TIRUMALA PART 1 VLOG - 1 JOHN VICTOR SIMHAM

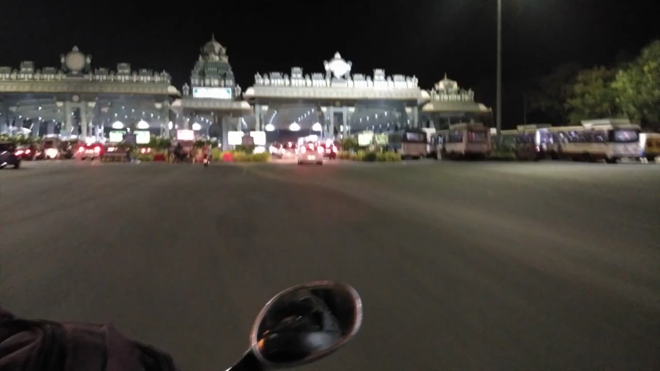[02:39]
ఇదేనండి తిరుమల టోల్ గేట్. ఇక్కడ అన్ని కార్ లేన్సే ఎక్కువ ఉంటాయి.
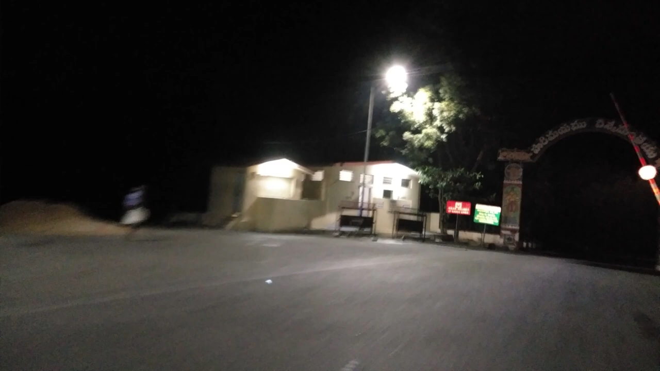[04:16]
ఇది ఇక్కడ నుంచే స్టార్ట్ అవుతుందండి, ఓన్లీ 1 వే.
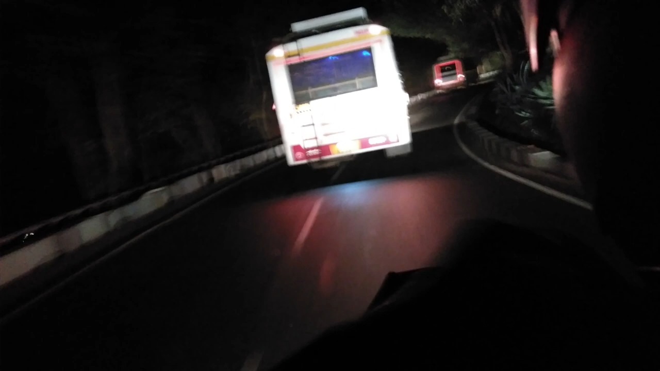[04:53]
మనం జస్ట్ నేచర్ని ఎంజాయ్ చేసుకుంటూ హ్యాపీగా వెళ్తాము జర్నీ అంతా.
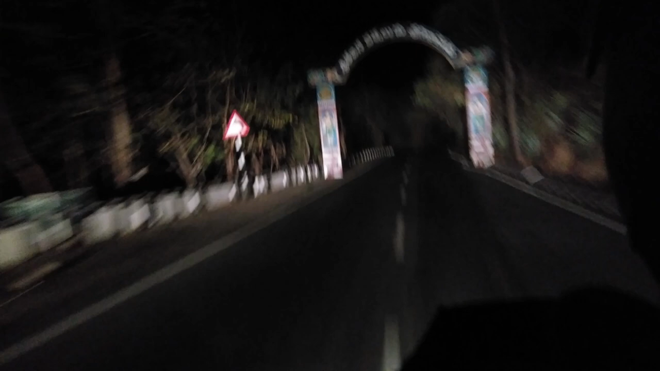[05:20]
ఎప్పుడూ ఇక్కడ ఒక అంబులెన్స్ అవైలబిలిటీలో ఉంటుందండి. ఏదైనా ప్రాబ్లం ఉంటే కాల్ చేయండి, వెంటనే అంబులెన్స్ వచ్చేస్తుంది. అలాగే ఇక్కడ లెఫ్ట్ సైడ్లో చూసినట్టయితే మనకి తిరుపతి మొత్తం కనబడుతుంది. ఆ తిరుపతి వ్యూ చాలా బాగుంటుందండి.
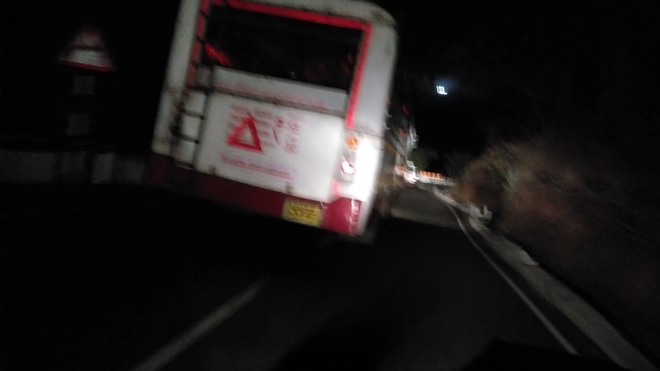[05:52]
అక్కడ పైన పెద్ద లైటింగ్ కనబడుతుంది కదండి, అదే మోకాళ్ళ పర్వతం గాలిగోపురం.
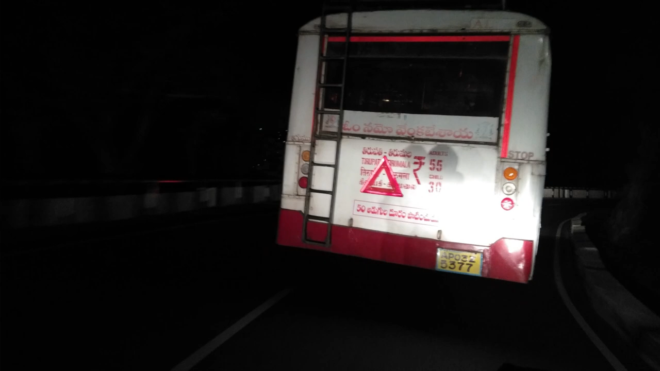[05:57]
గాలిగోపురం అంటే ఏం లేదండి, అక్కడ వెంకటేశ్వర స్వామి మూడు నామాలు అలాగే శంఖుచక్రాలుకి పెద్ద లైటింగ్స్ పెట్టారు.
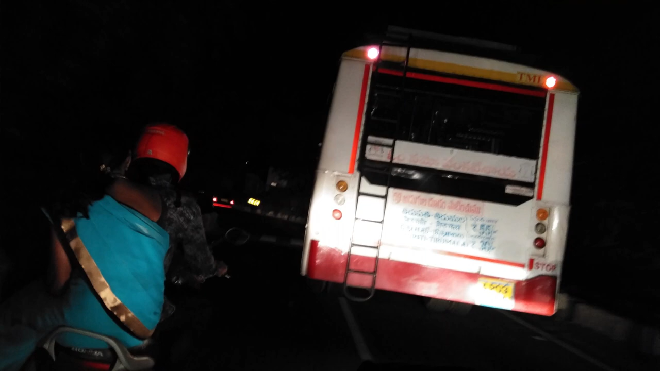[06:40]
ఇక్కడ మనం బస్సు ఓవర్టేక్ చేసేటప్పుడు కానీ ఏదైనా వెహికల్స్ ఓవర్టేక్ చేసేటప్పుడు కానీ చాలా జాగ్రత్తగా ఉండాలండి.
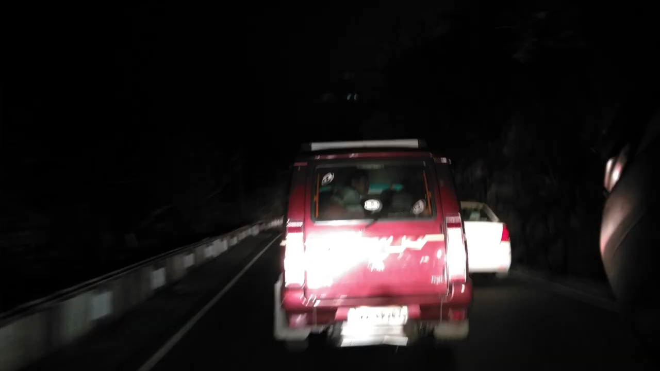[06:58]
మీరు అక్కడ పైన రైట్ సైడ్ చూడగలుగుతున్నారండి, వైట్ లైట్ వస్తుంది.
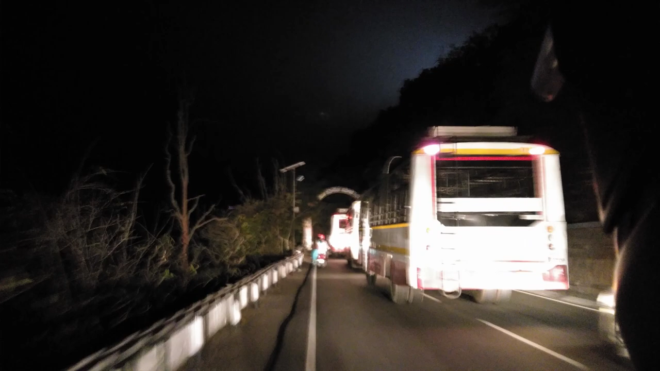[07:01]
ఆ లైటింగ్ అండి తిరుమల, తిరుమల ఊర్లో ఉండే లైటింగ్స్కి అలా కనబడుతుంది.